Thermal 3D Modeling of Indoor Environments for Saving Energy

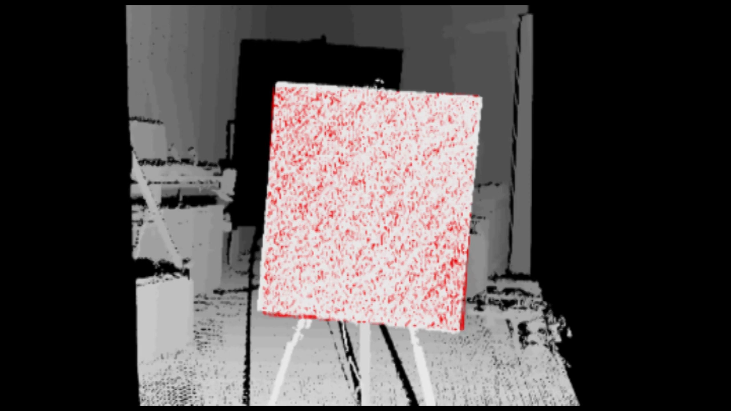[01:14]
Then a model plane is transferred into the center of the detected plane point and fitted to the data using the ICP algorithm.
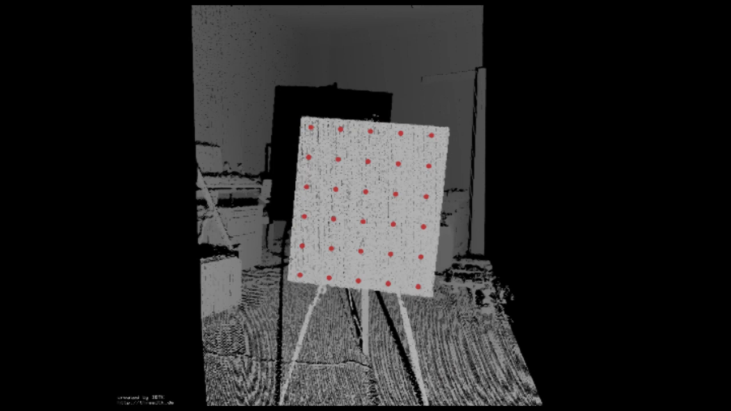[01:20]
From the results, we know where the light bulbs are and we can project the points onto the thermal image to retrieve the color of information.
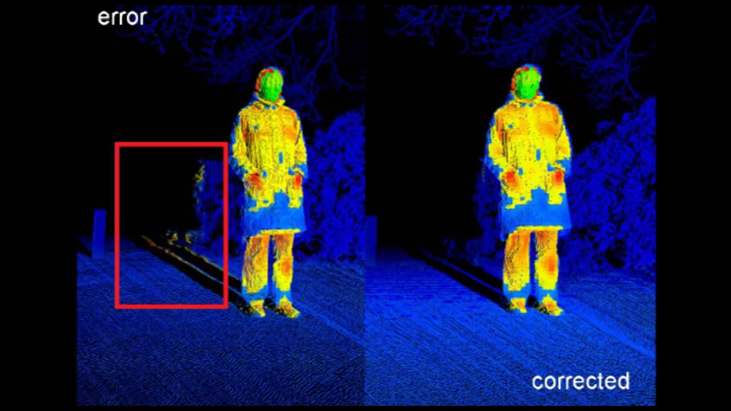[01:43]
This impact is increased by the low resolution of the thermal camera,
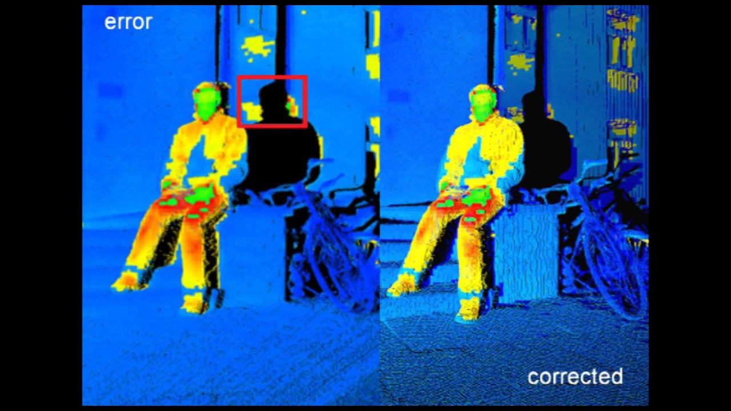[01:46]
since each of the 120x160 pixels per image corresponds to many 3D laser scan points.
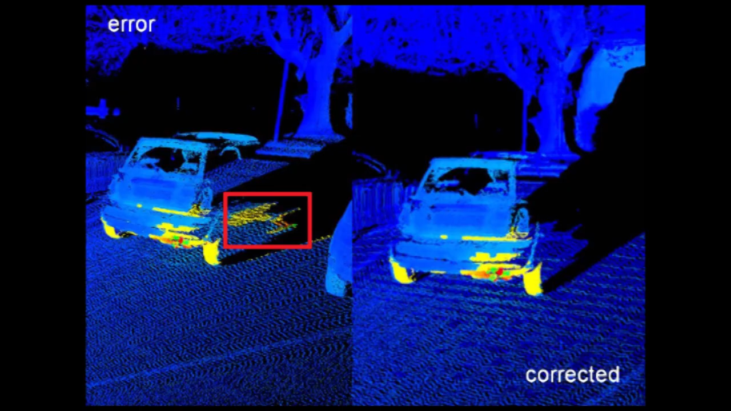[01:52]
Consequently, small calibration errors have a large impact on the result.
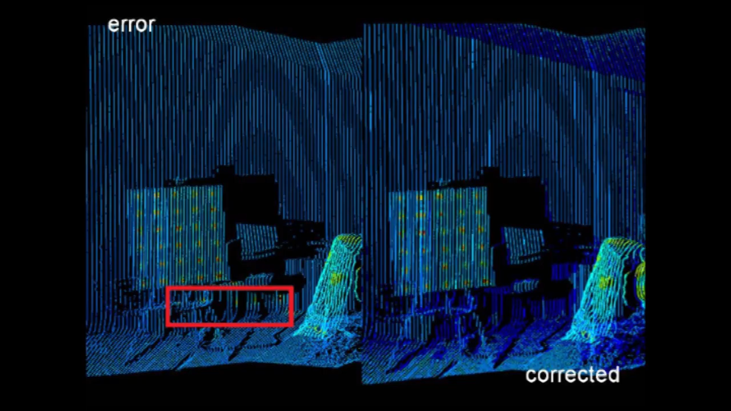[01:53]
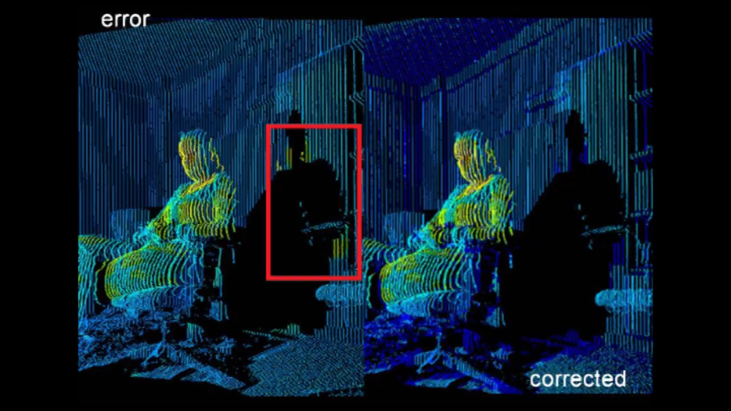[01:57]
To solve this problem, all points that are projected onto a pixel in its neighboring pixel are clustered, and only points belonging to the nearest largest cluster are colored.
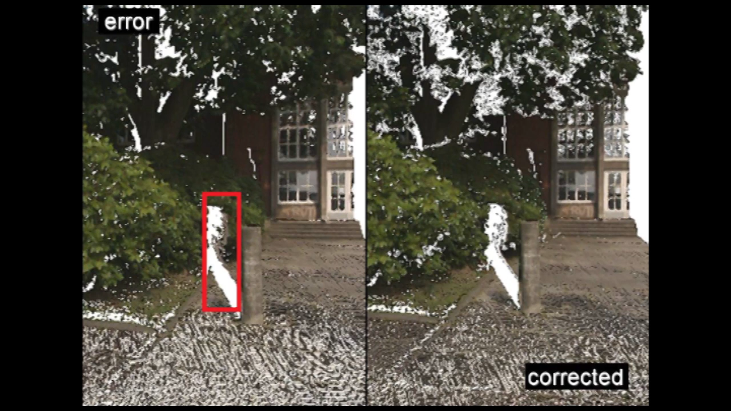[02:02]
This also removes some correct color information, but the improvement prevails.
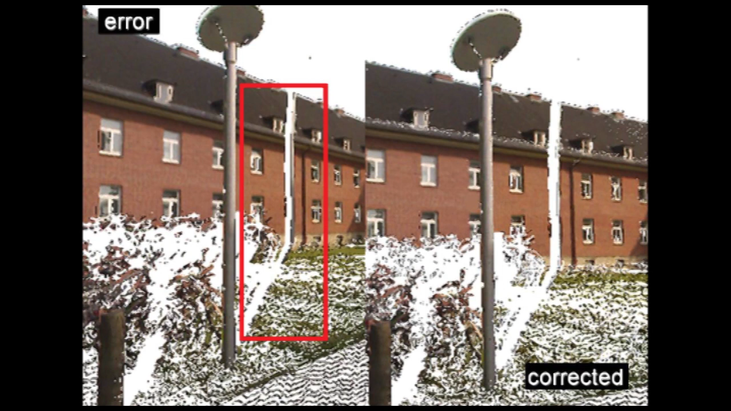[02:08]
In related approaches, expensive high resolution cameras were used.
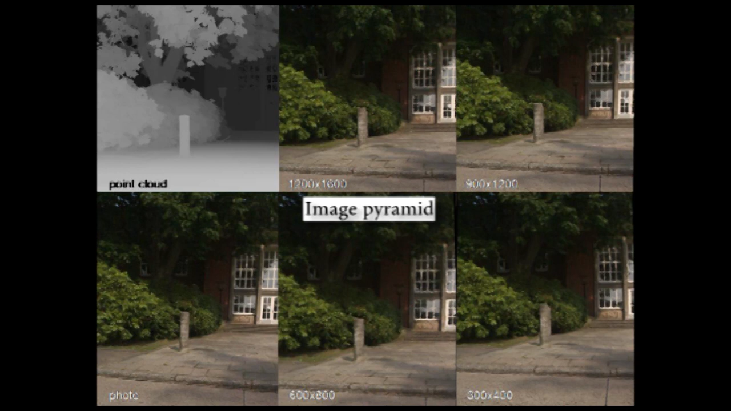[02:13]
Looking at our results shows that with decreasing resolution, quality decreases and error proneness increases. But in general, the results are adequate even at resolution as low as 120x160 in an outdoor scene.
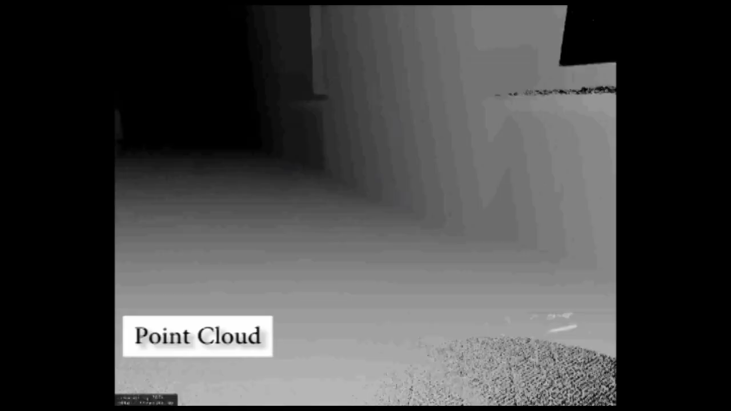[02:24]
Once we were able to correct the data, scans acquired at different positions were registered into one model using the SLAM60 software.
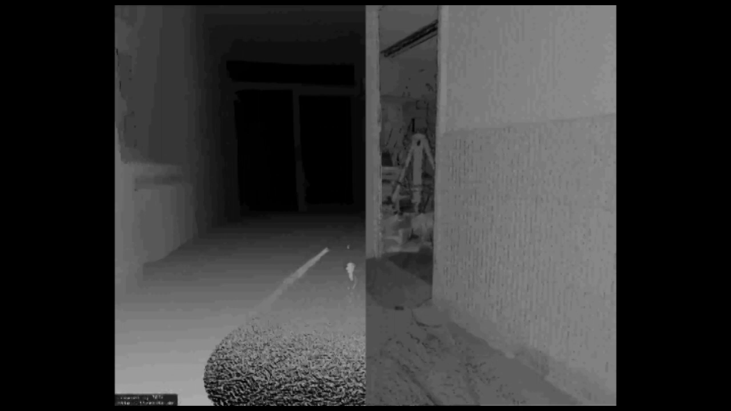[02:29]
The scene was inspected in the viewer from 3D TK to detect sources of wasted energy,
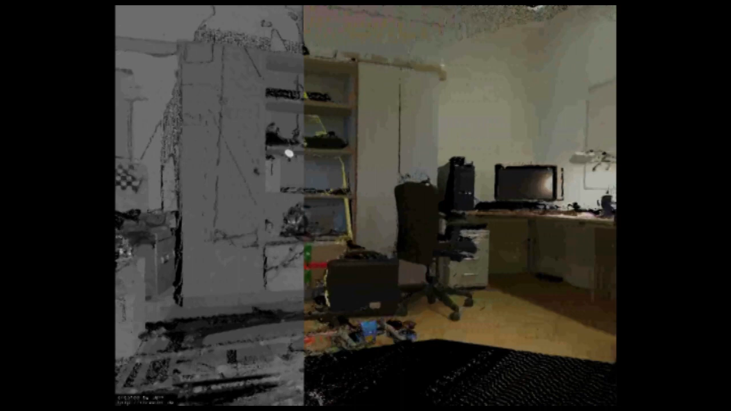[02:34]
enhanced with either reflectance value, optical data, or thermal data.
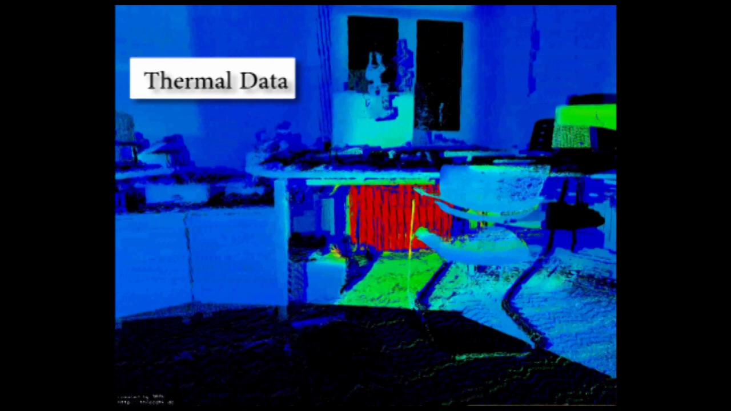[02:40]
Switching between the thermal view and the optical view also has the further advantage that object detection algorithms from computer vision are applicable to identify the heat sources.